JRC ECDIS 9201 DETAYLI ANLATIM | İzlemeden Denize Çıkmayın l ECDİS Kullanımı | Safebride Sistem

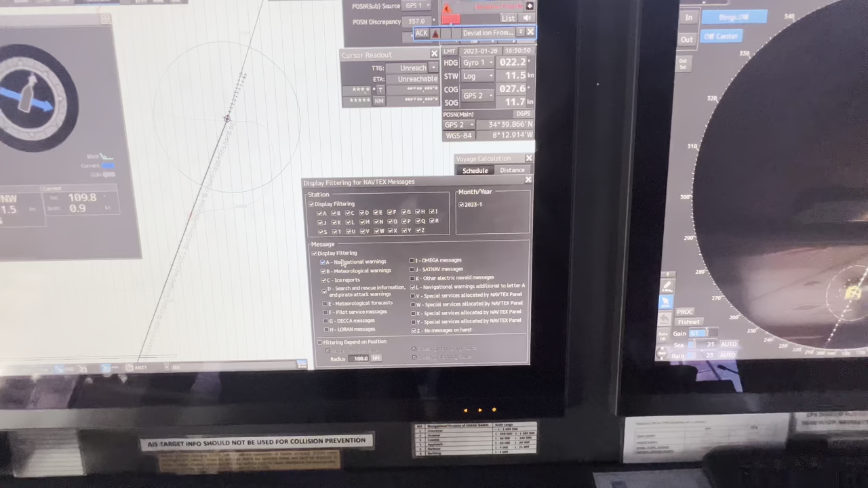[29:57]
İşte Navigation Alarm, Weather Alarm, Ice Warning, Research ve bunun dışında diğer şeyleri de görüyoruz biz zaten. Buradan seçimlerini yapabiliriz Navtex'te ilgili mesajları. Yıl olarak da zaten buradan gözüküyor.
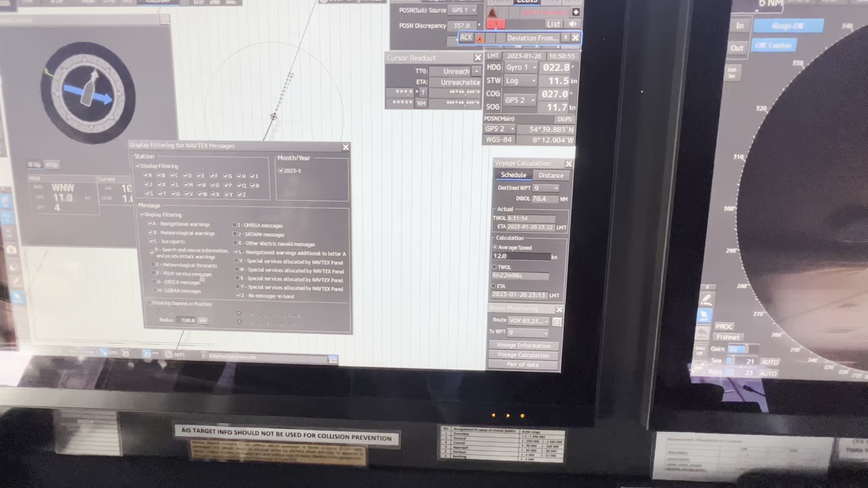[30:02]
Şimdi ABD'de mesajları zorunlu mesajlar. Bunu hiçbir şekilde kaldıramazsınız arkadaşlar. Navtex tarafından alınması gereken mesajlar. Navtex'te CER alarm vardır aynı şekilde. 0.04'ten fazla alarmı olanlar, yani hata payı olanlar alınması zorunlu mesajlar değil. Ondan sonra başka neyimiz var burada? Bakalım.
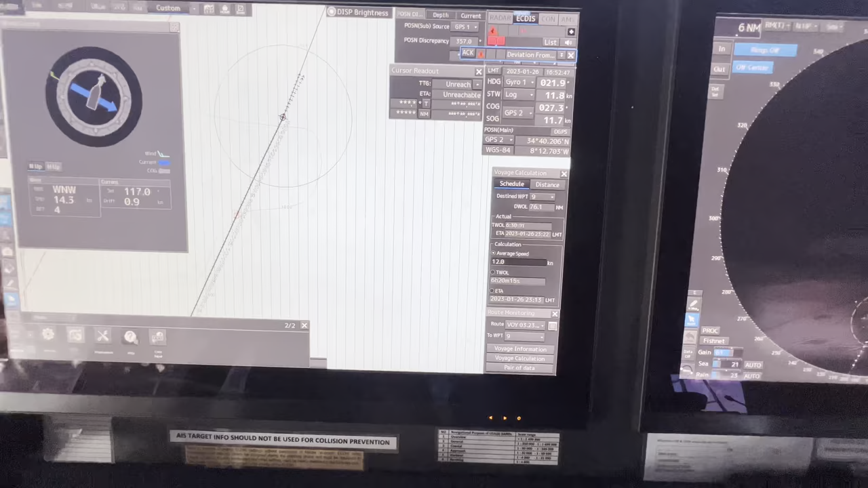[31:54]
Bunları da buradan görebilirsiniz. Position status, sensor selection, işte hangisini kullanırsınız sensör olarak seçeneklerimiz bulunmakta. Her bölümünden sistemle ilgili herhangi bir bilgim yoksa ve anlamıyorsam, işte sorunlarla karşılaşıyorsam burada sekmeler var. Aynı zamanda içinde Content ile diğer search kısmına tıkladığınızda, yazdığınızda sorununuzla ilgili size bir data verecektir.
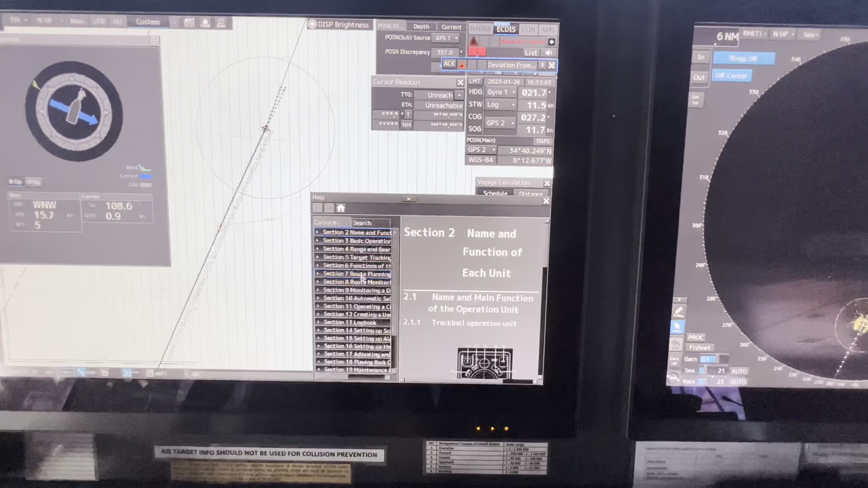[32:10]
Buraya yazarsınız ve karşınıza çıkan ilk şeyden mesela X'de yazalım arkadaşlar.
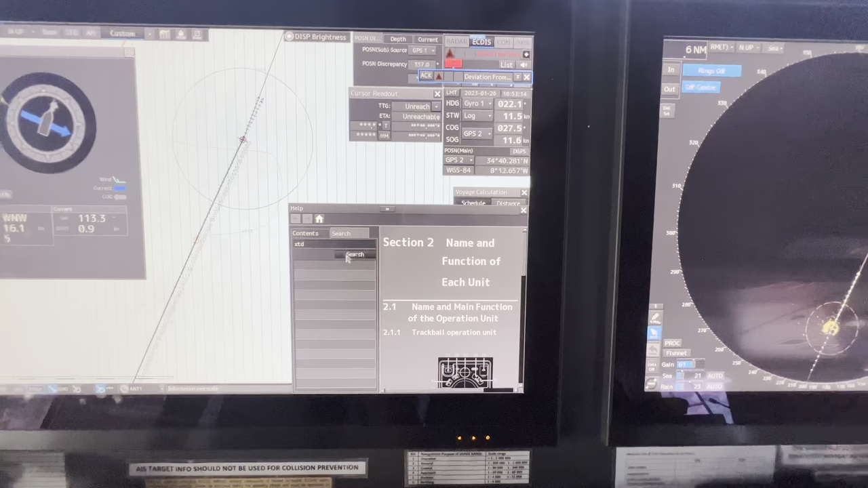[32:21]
Bana onunla ilgili dataları çıkarabilir. Gördüğünüz gibi changing of X'de işte nasıl yapılıyor vesaire benzeri.
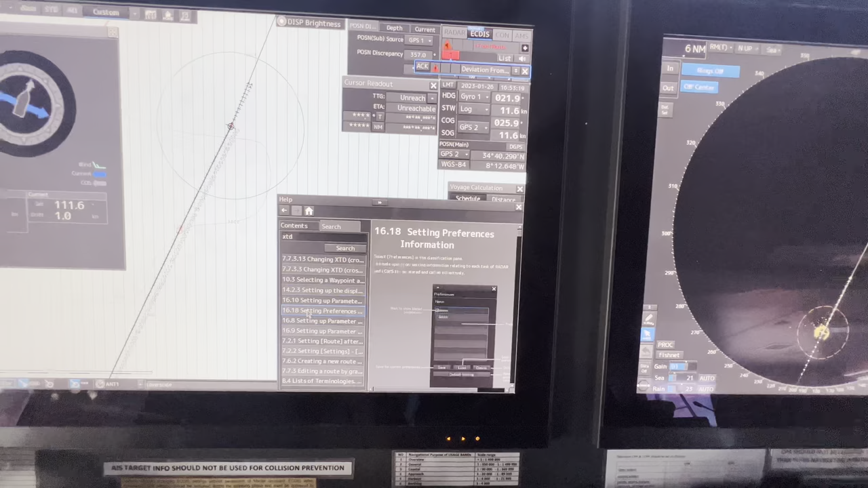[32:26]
Mesela X'de sınavına gireceğinizde bu sekmenin açık olması sizin avantajınız olabilir.
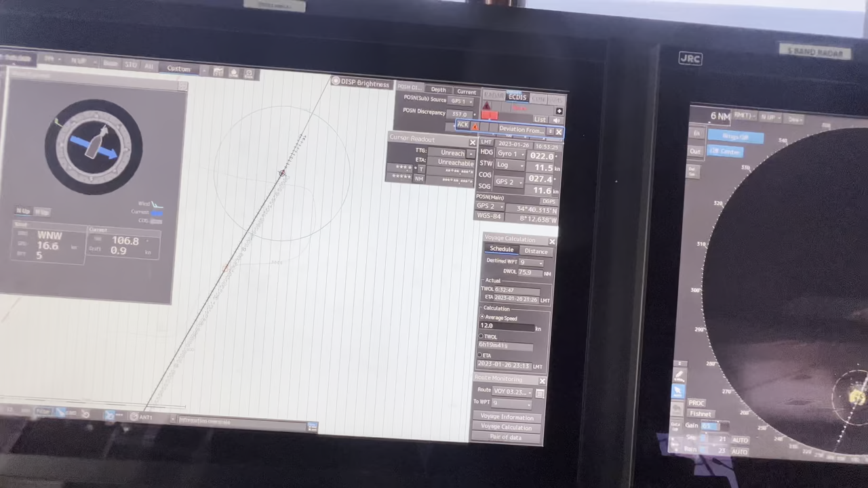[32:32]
Ektis'in anlatımı arkadaşlar bu kadar. Aynı zamanda burada da birkaç tane sekmemiz var. Filtre daha önceden bahsettim. Vektörünüzü ayarlayabilirsiniz. Vektör yani şurası.
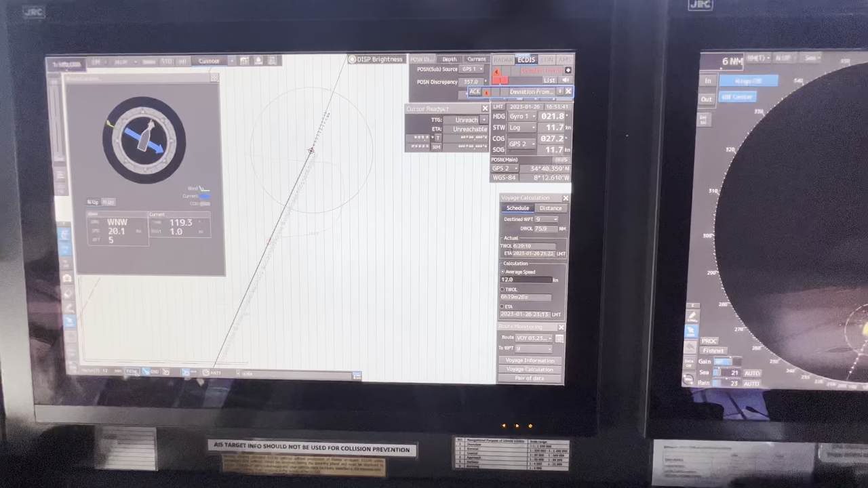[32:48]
Ondan sonra ICE dataların filtre, ondan sonra overscale, harita üzerindeki sıkıntılar vesaire benzeri görebiliriz. Şimdi ben eğitimi sonlandırmadan önce aynı zamanda